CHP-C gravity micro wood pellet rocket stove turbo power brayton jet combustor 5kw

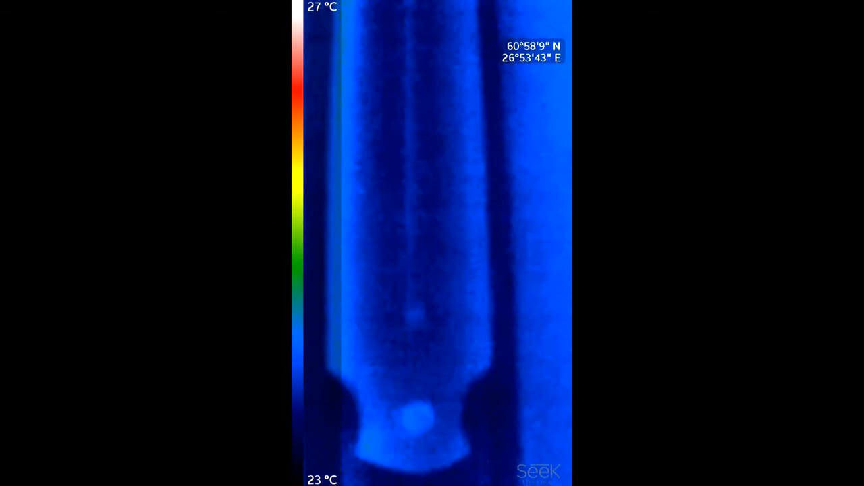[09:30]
On screen: scale top 27°C, scale bottom 23°C
okay I got the thermal camera on here here it is 158
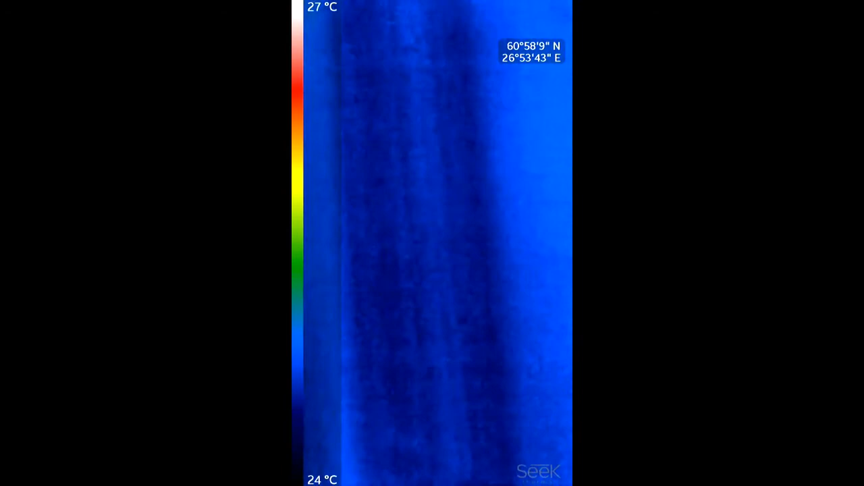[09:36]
On screen: scale top 27°C, scale bottom 24°C
the room is at about 25 C
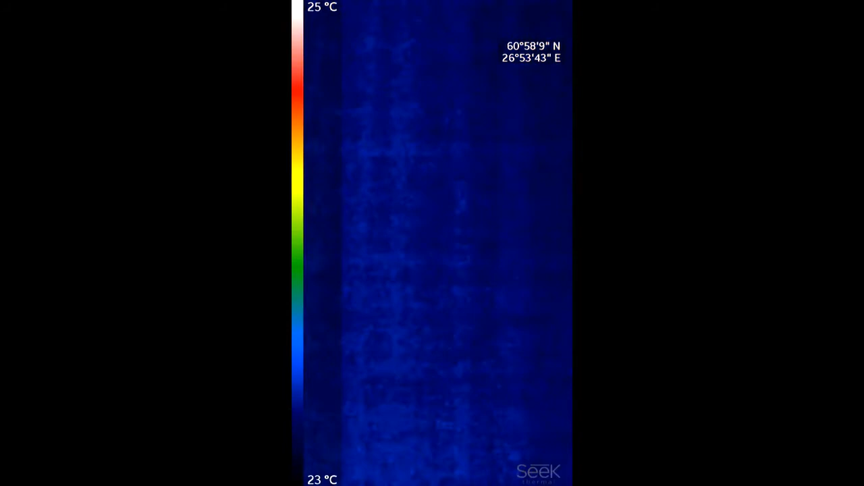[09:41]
On screen: scale top 25°C, scale bottom 23°C
here's the chimney and exhaust
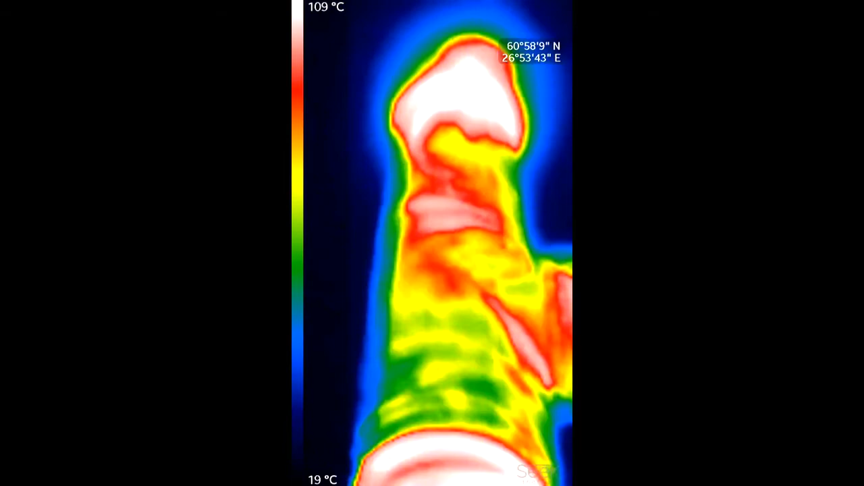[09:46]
On screen: scale top 109°C, scale bottom 19°C
the exhaust temperature is about 575
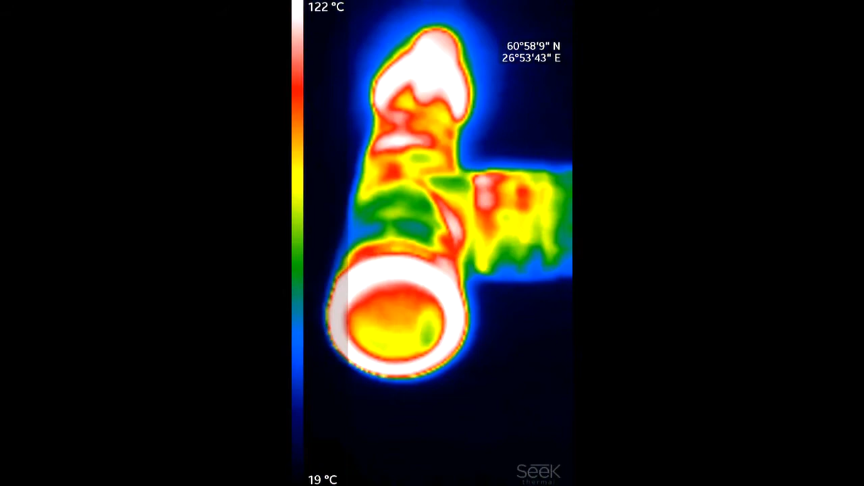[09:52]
On screen: scale top 122°C, scale bottom 19°C
now that is double wall chimney pipe there
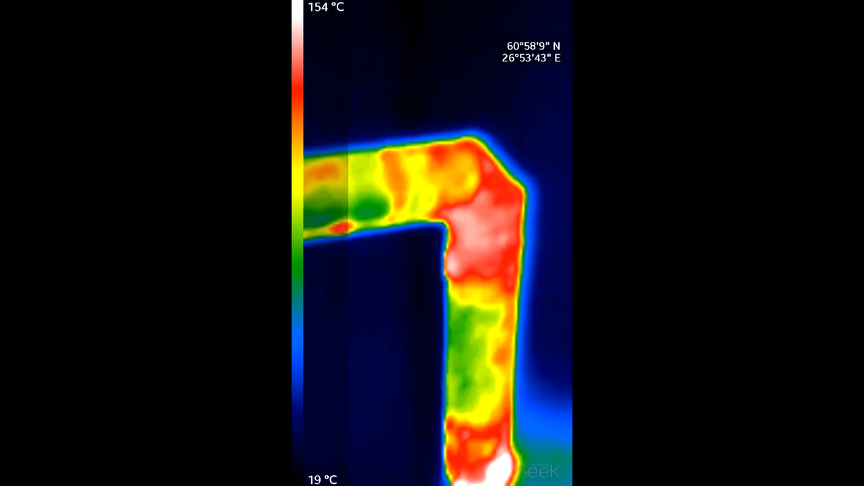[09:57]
On screen: scale top 154°C, scale bottom 19°C
the the we got about 1850 still there
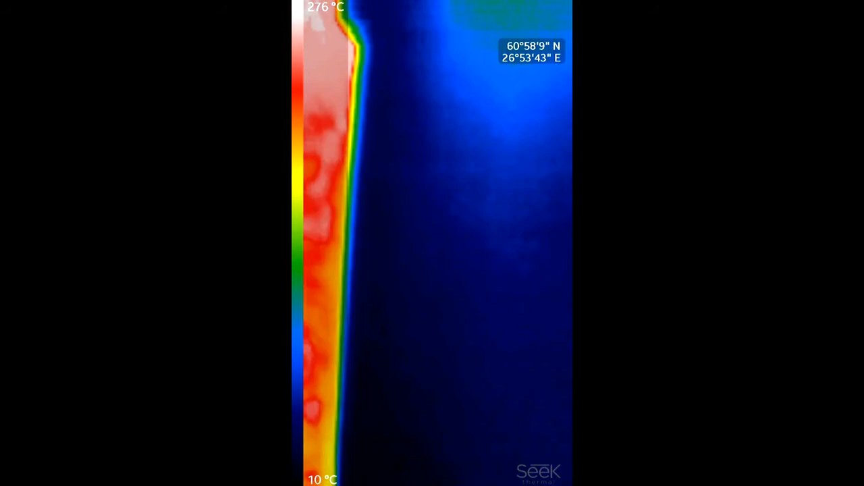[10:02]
On screen: scale top 276°C, scale bottom 10°C
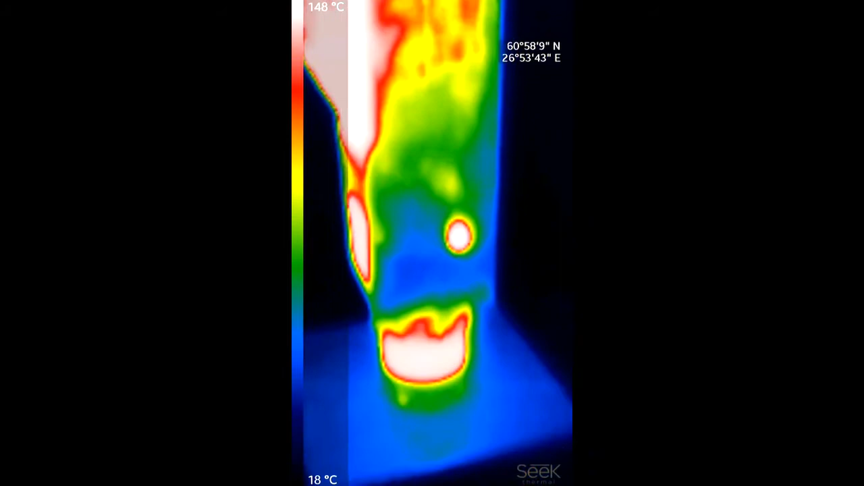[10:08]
On screen: scale top 148°C, scale bottom 18°C
this is just churning away doing its thing
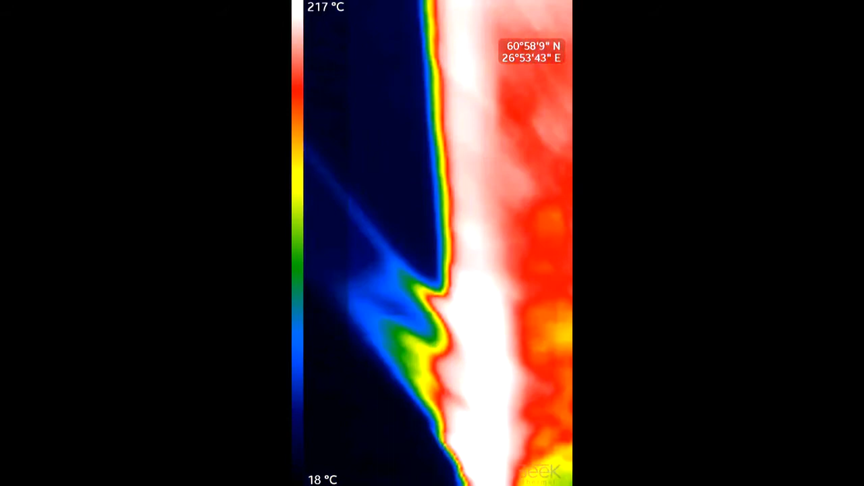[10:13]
On screen: scale top 217°C, scale bottom 18°C
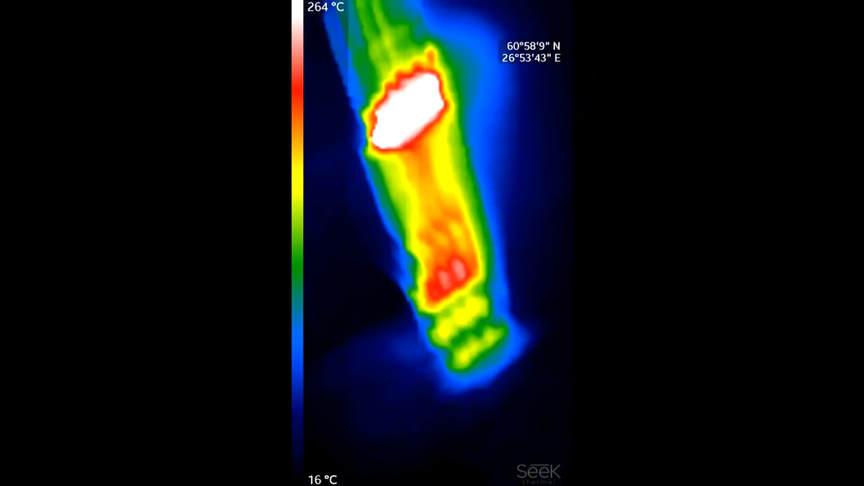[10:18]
On screen: scale top 264°C, scale bottom 16°C
let's stand back and get a macro view for y'all
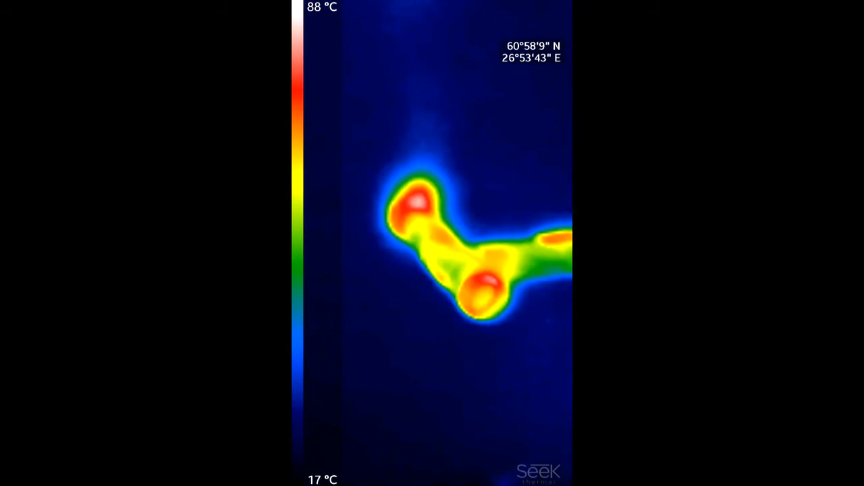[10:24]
On screen: scale top 88°C, scale bottom 17°C
we have far from an ideal heat exchanger on this yet but sure doing its job burning like it should mm-hmm